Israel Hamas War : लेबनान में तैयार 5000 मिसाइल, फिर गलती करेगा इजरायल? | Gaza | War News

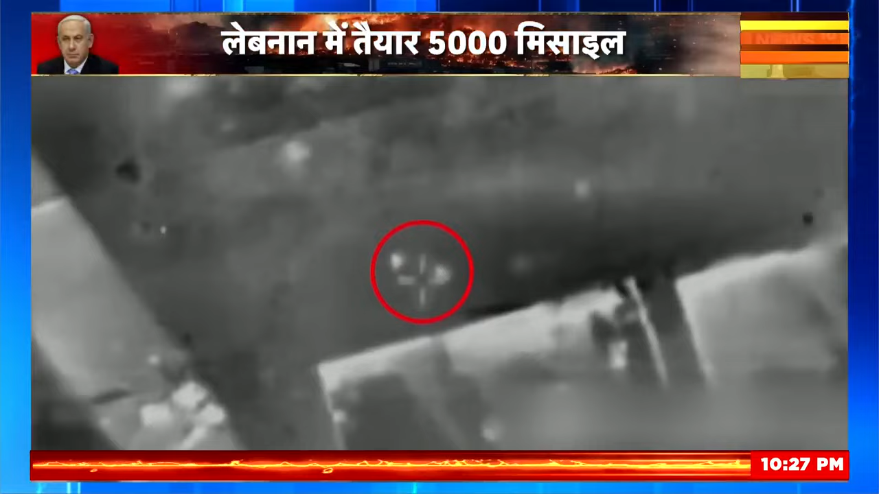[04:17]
इस्रेल के एक प्रून ने 18 नवंबर को तड़के दक्षुनी लेबनन के शहर नवातीय